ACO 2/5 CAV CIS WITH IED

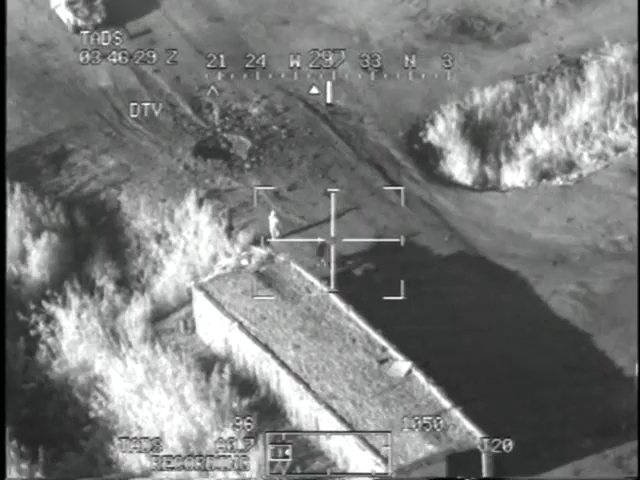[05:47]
Yeah, I didn't take good note of what the guys looked like. They were actually manipulating the, uh, around. I think the HMFIC was right down there.
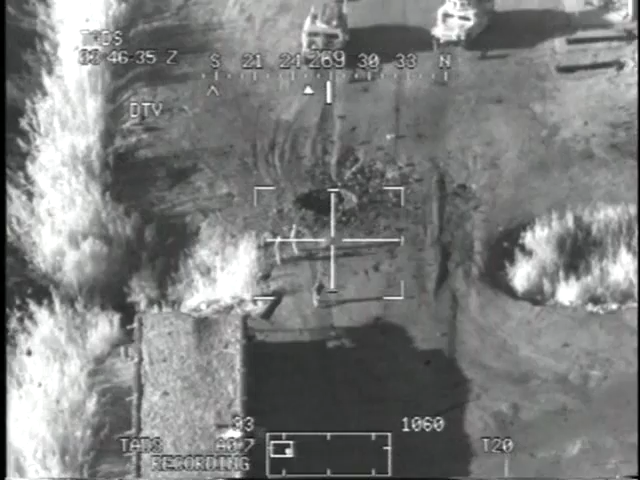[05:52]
The guy who was prying it out with his AK.
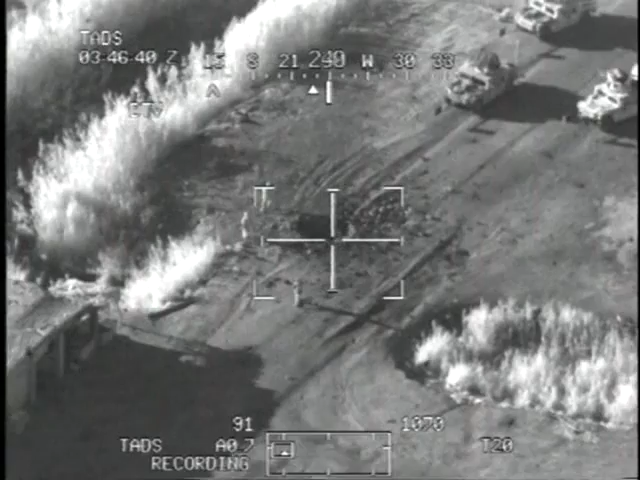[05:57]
I don't see him anymore, do you? He had, like, a little vest-looking shirt on.
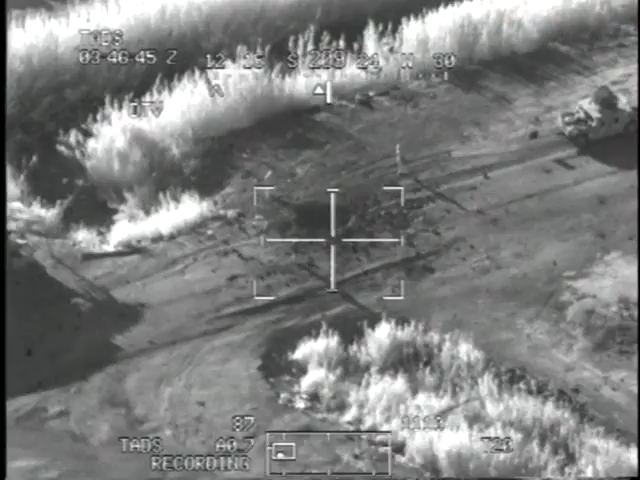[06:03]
Well, here's the thing. Like, I saw him pick up, like, three or four weapons.